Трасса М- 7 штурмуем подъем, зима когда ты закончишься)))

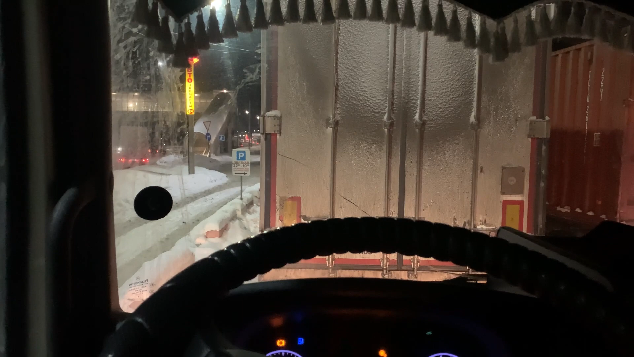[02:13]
Вот встал я за ним. Покушал, сходил в туалет, этого все нет и нет, я не знаю, что, когда он собирается ехать.
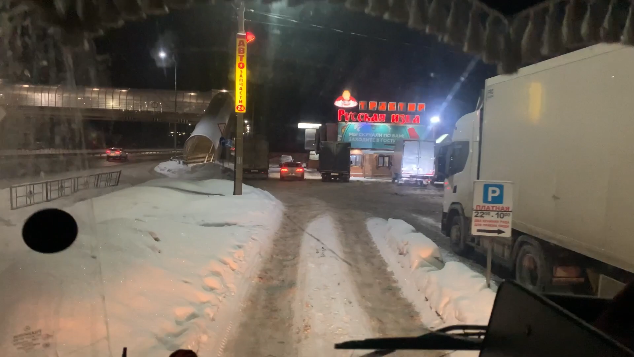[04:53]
Газелька помешает. Ай, блин. Чё ж ты так, коллега? Чё ж ты так меня подводишь?
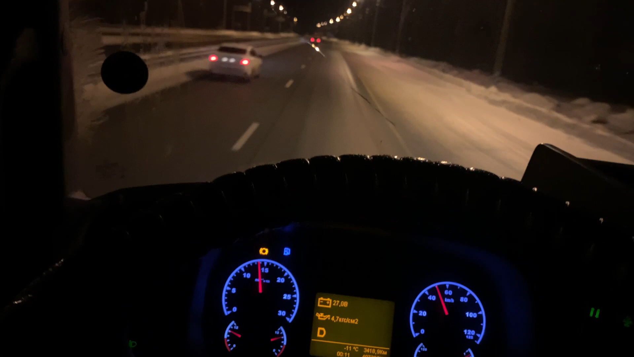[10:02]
Вот Дзержинск, метанка направо. У нас три лампочки еще горит.
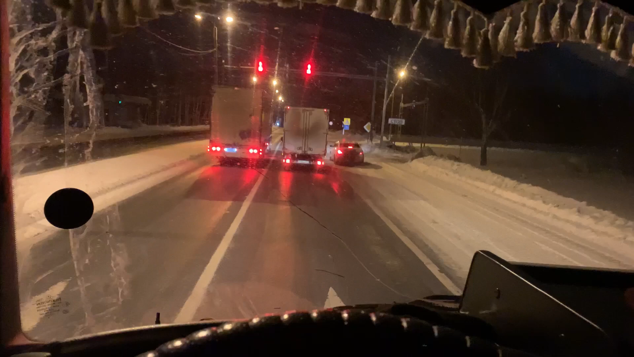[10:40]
Конечно же, надо вот так вот с обочины нас всех обогнать. Третий меня интересует, третий. А вот есть место. О, до хрена место. Все, ништяк.
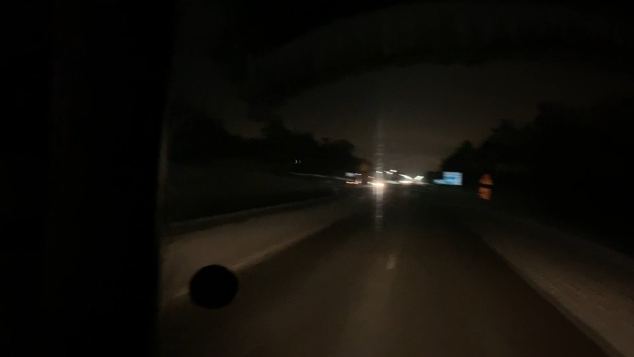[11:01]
Сейчас сюда встанем. Сейчас развернемся где-нибудь здесь на перекрестке. 2:46, ребята. Приехали на стоянку.
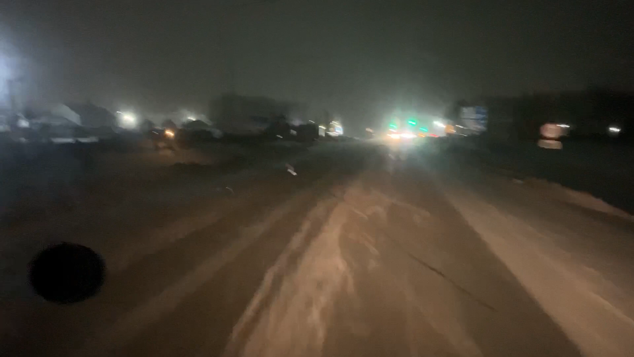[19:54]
Вот заезжаем на эту стоянку. Здесь будем ночевать. У нас тут, зараза, две сплошные, поэтому нужно будет раскрутиться на перекрестке и вот сюда вот заехать. На этом вот светофорчике. Так, 19 секунд осталось. Нормально.
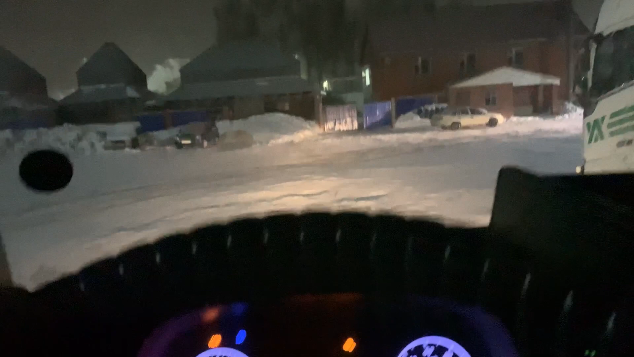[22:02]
И кому тут надо нафиг ровненько смотреть? Не ровненько стоит. Не, надо зеркалами немножко поравняться. Будет лучше, красивей.